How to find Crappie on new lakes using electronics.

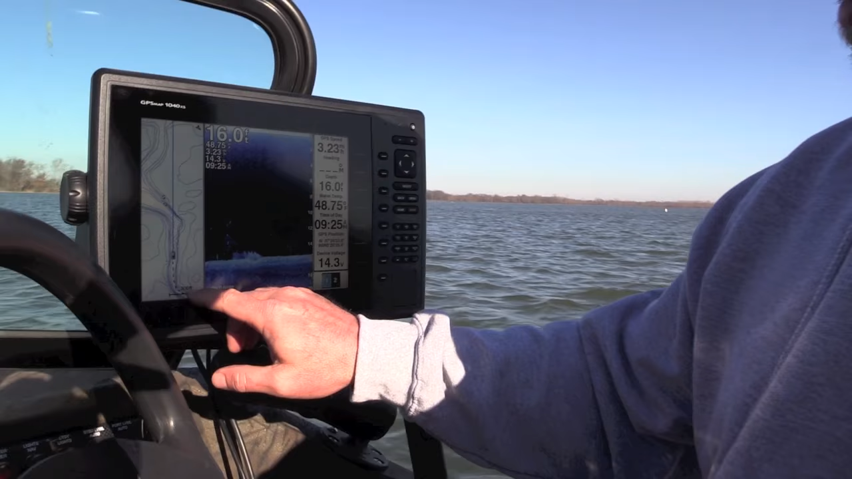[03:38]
You can see my spotted track here through the creek channel on the GPS map.
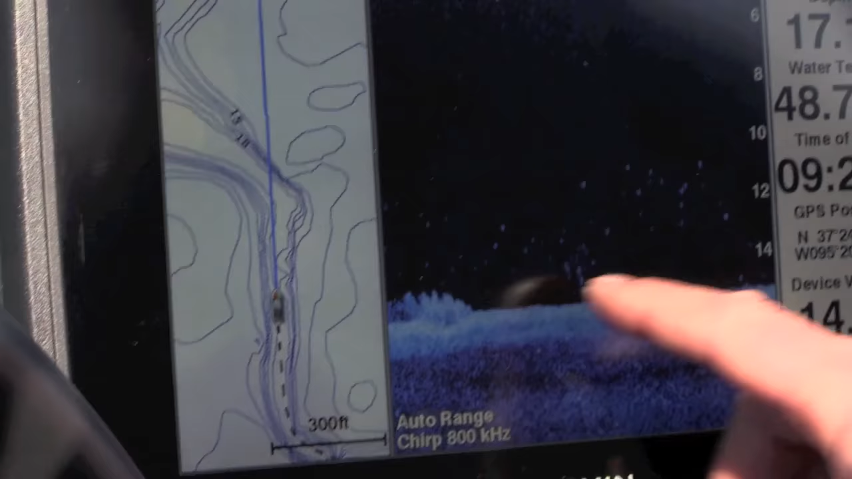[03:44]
And I've already, no longer that I've been out here, I've already figured out that the majority of the fish in this lake right now are in this creek channel. And so what I'm doing is I'm going to track through this channel and I'm looking for structure. I'm looking for an old log or something that would hold the crappie or a school of fish that I think that I could maybe get anchored on and cast.
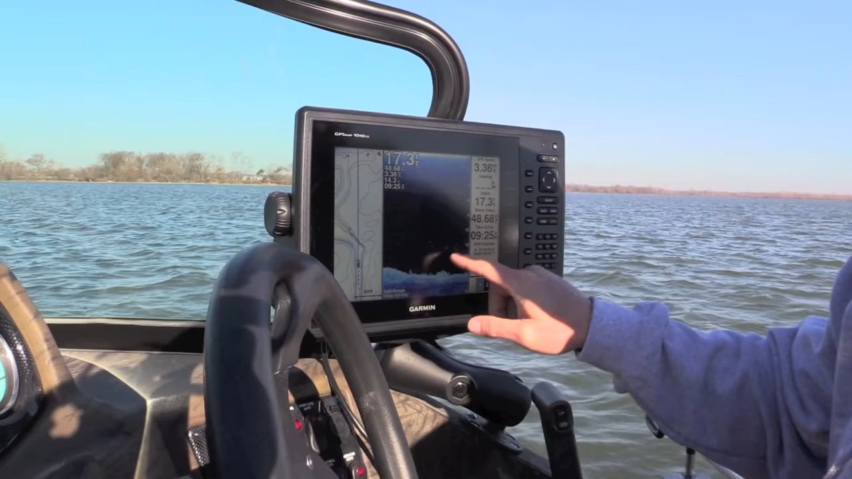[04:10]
You can see the fish down in here. We're in 18, 19 foot of water. You can see the fish right down in here.
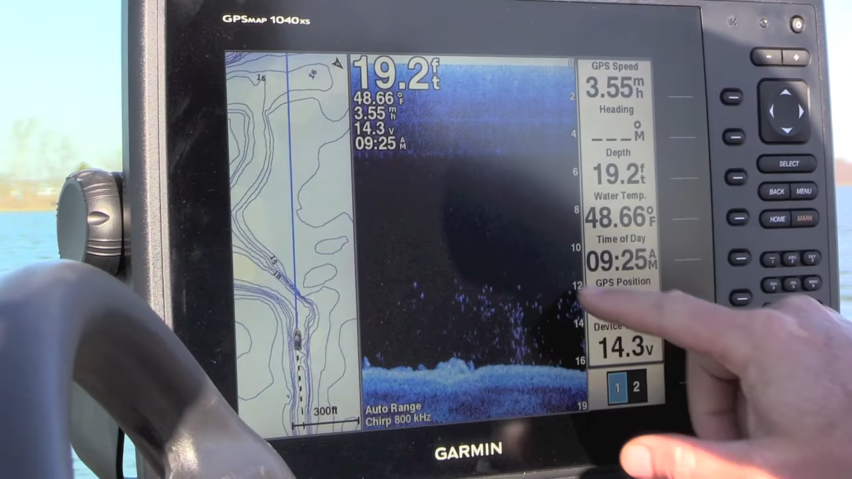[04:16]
On screen: depth 19.2 ft, water 48.66°F
But in order for me to find them, what I'm doing, now this looks like a more targetable school.
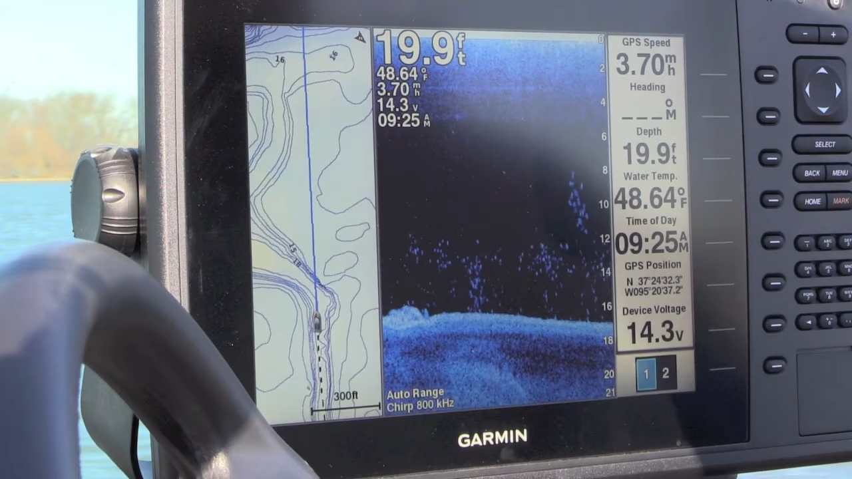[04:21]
On screen: depth 19.9 ft, water 48.64°F
I would say that's crappie right there. I would say a lot of these are shad, but that's crappie.
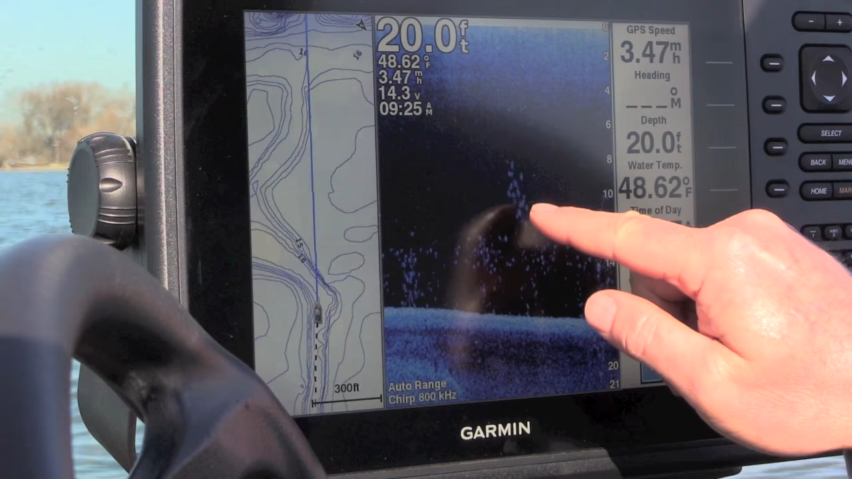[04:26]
On screen: depth 20.0 ft, water 48.62°F
Do you see the difference in the size right there?
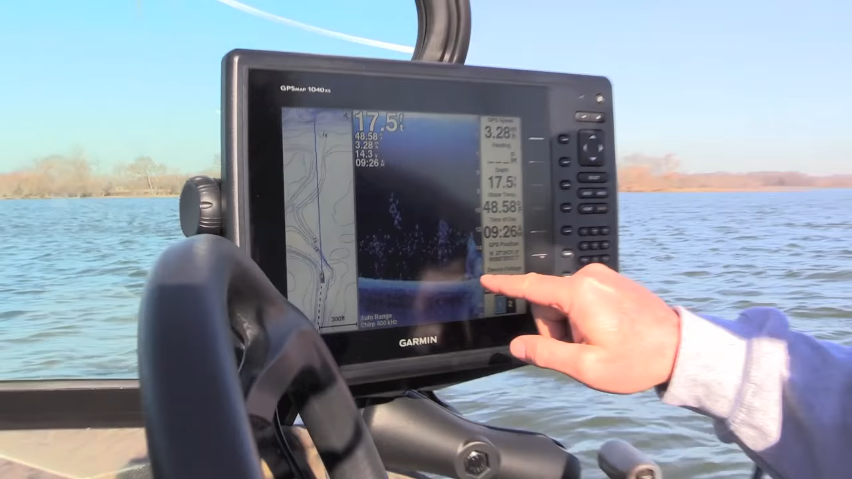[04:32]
And here's an old piece of brush right here. So, or that's the edge of the creek channel, I'm not sure.
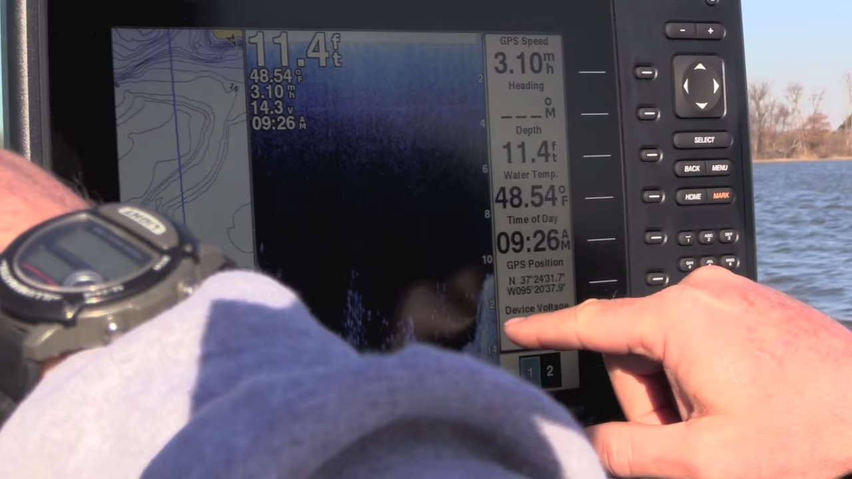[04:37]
On screen: depth 11.4 ft, water 48.54°F
Yeah, that's the edge of the creek channel, but somewhere in that area right there, it looks like to me that there's possibility of maybe catching some fish.
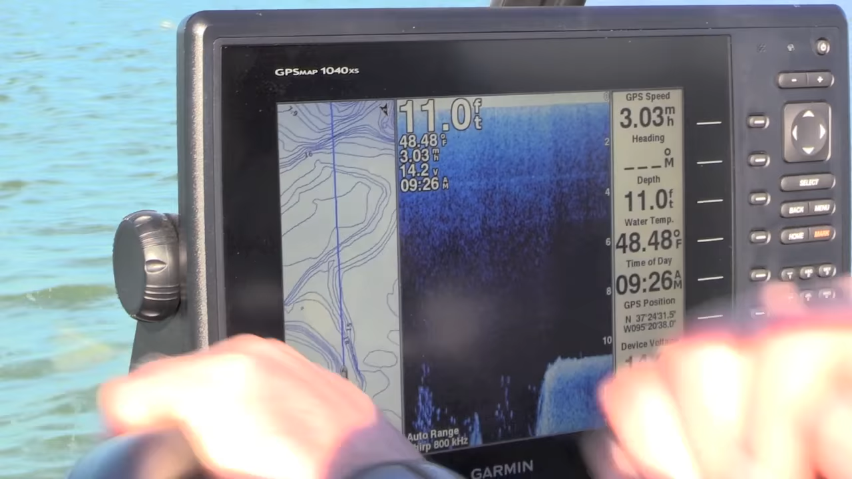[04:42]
On screen: depth 11.0 ft, water 48.48°F, speed 3.03 mph
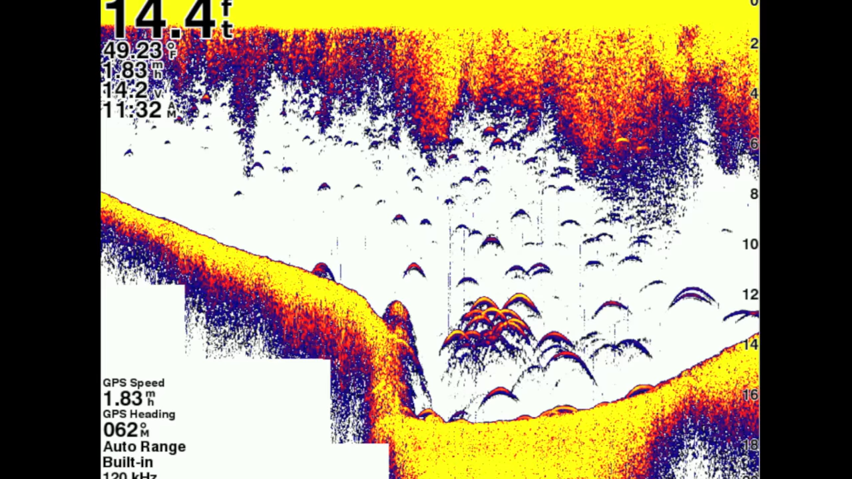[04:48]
On screen: depth 14.4 ft, water 49.23°F
Okay, now what we have here is the color screenshots taken after we found that little brush pile on the creek channel.
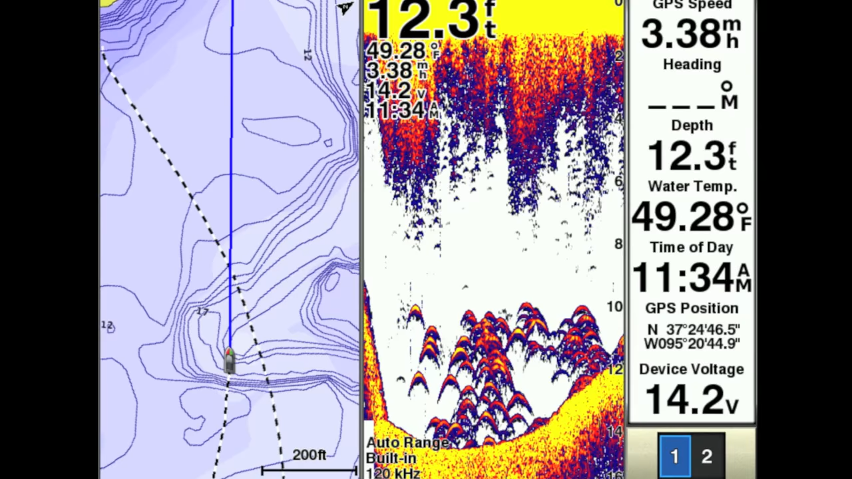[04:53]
On screen: depth 12.3 ft, water 49.28°F
And there you can see another view. We've located lots of crappie around those drop-offs and in those edges on the Garmin units. Look at here.